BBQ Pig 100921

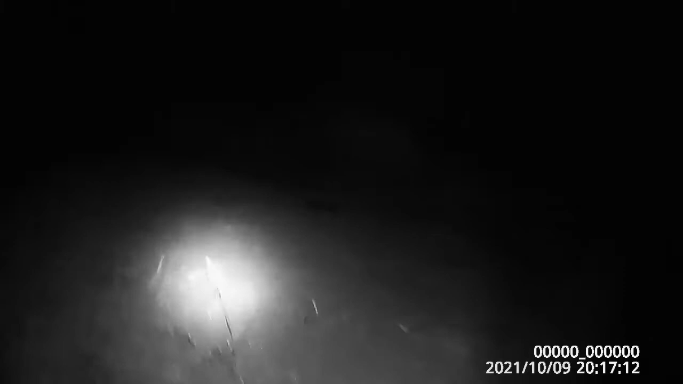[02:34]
Okay, we got three down here for sure, and David's wanting a little one for the barbecue pit,
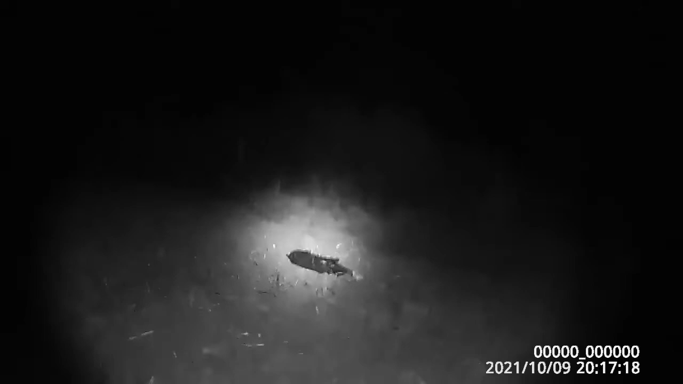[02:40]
and that may just be the culprit right there. Boy, I couldn't have been a better shot.
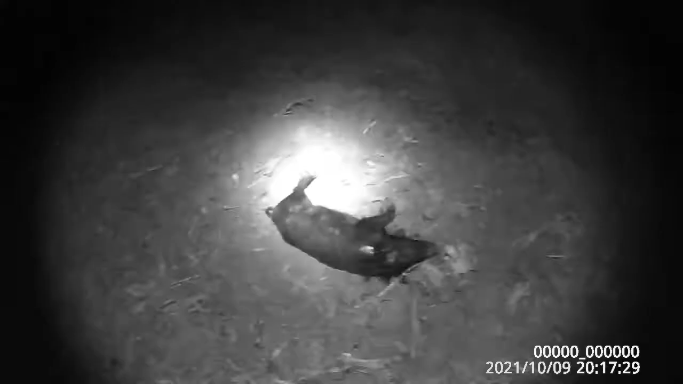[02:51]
He's just the size we're looking for.
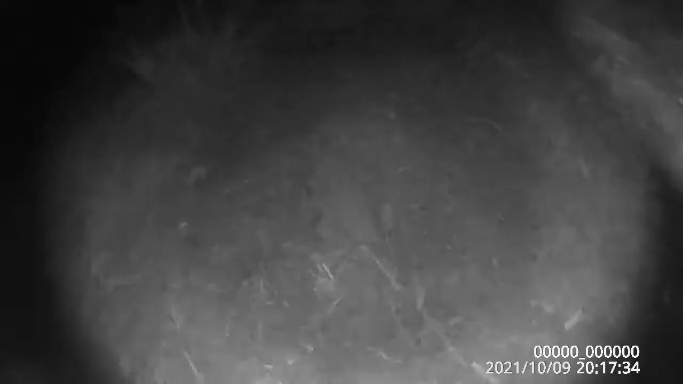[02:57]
What about that one?
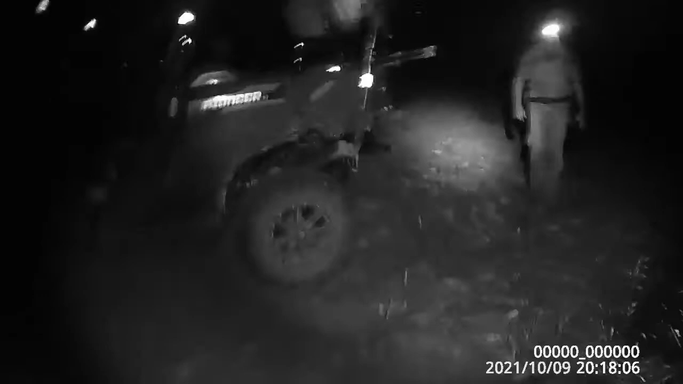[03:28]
That's one that I think I hit twice. That one? No, that's my first hog that I killed. So your hog.
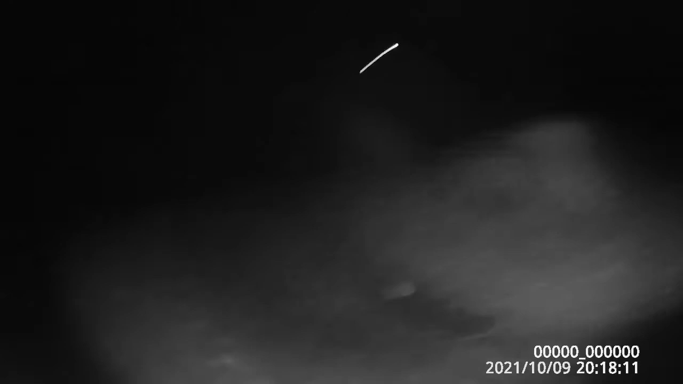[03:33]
Down there, yeah, it's over to the right somewhere. This is the first one I shot.
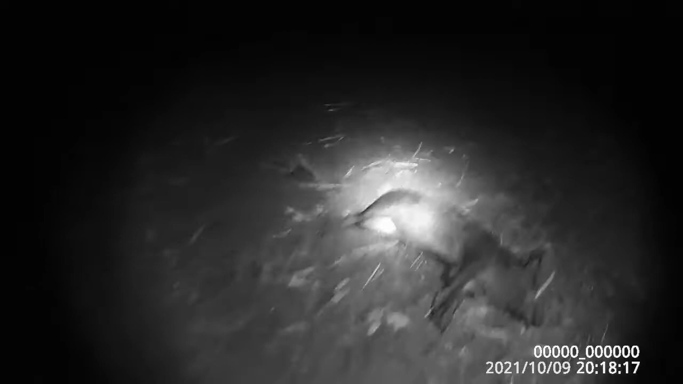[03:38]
That the size you're looking for? Yeah. He's hit.
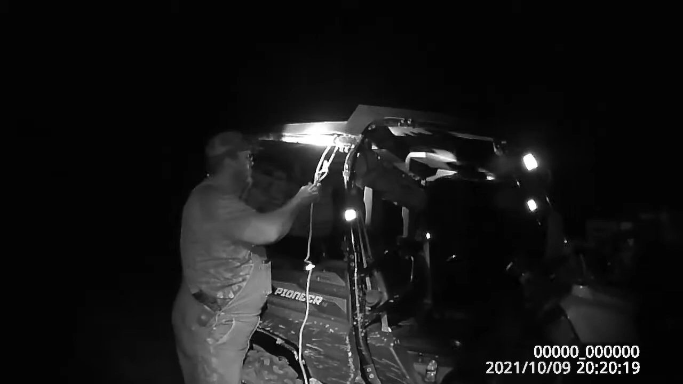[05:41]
videos, she knew that we was going to get this blood all over the side of this Honda, we'd be in trouble. Cut it right underneath the jaw there.
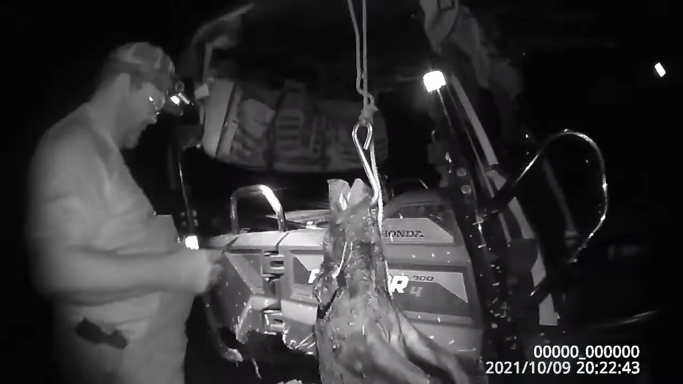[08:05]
Yeah. It's probably your damn 6.5 that did that.
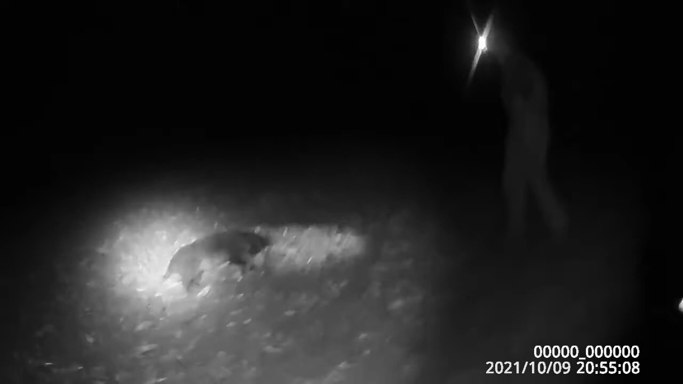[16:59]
He's hit. You know all that big. Still a pretty good size. Definitely not going to backstrap his butt.
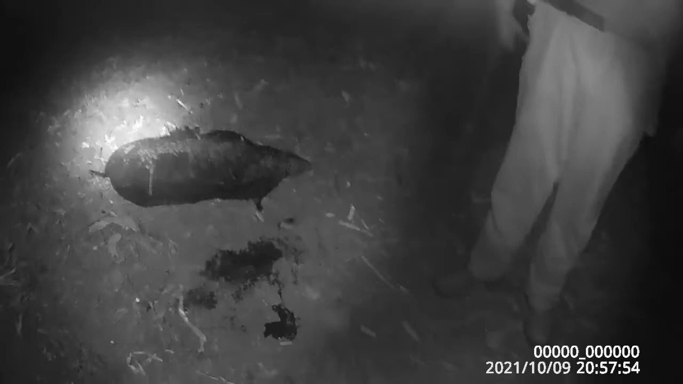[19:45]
I was gonna run past you. Put another in his ear.
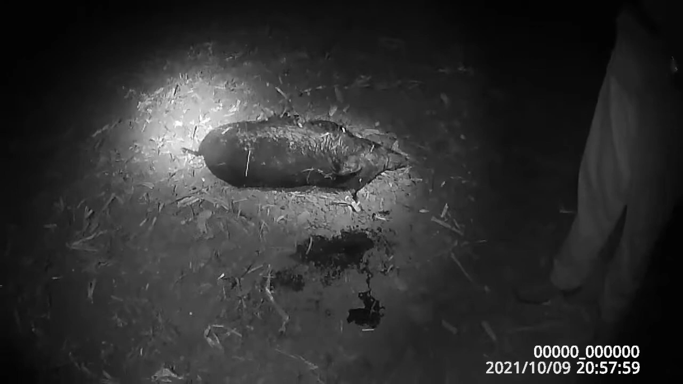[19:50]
That fart caller might kill him. God dang. Got that stanky leg now. That did him. Yeah. Geez, I didn't know you didn't have one in your barrel. Well, I always take it out when I go home. Damn, he's still. Yeah, I've seen him like that.
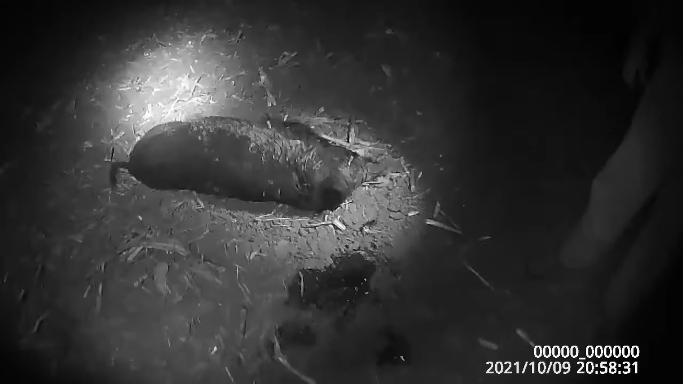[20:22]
Tough. I mean, I put that damn round right there. Yeah.